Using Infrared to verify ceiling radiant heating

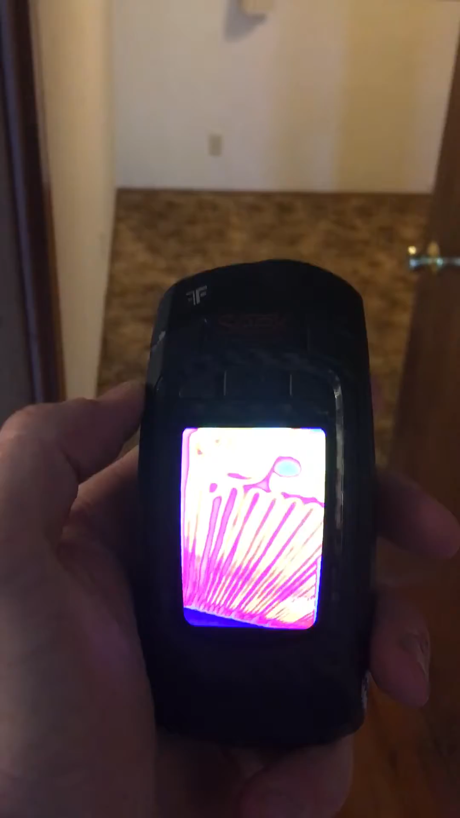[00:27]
And I'm looking up at the ceiling now and we can see that the radiant heat the radiant heat in the ceiling is working.
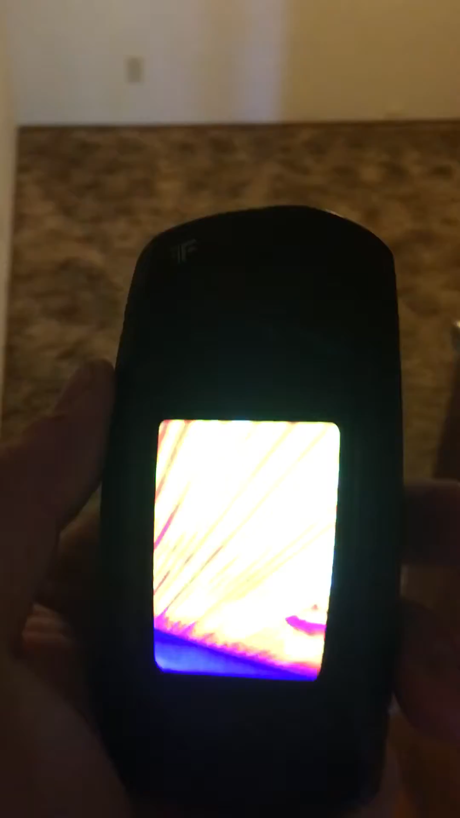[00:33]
In this room and then looking over in this room I've done the same thing I've cranked up those thermostats and you can see that all those little heaters are putting out heat just little coils up in the ceiling. And you can actually definitely feel the heat radiating down when you walk into the room.
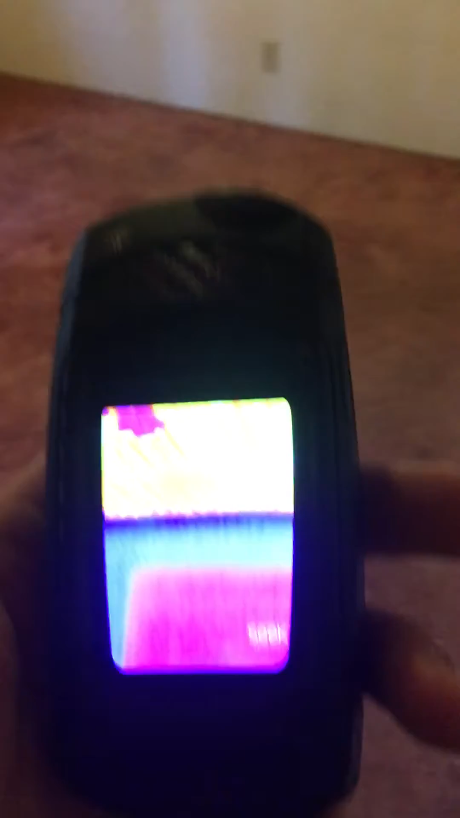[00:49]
These are fine they're not quite as effective as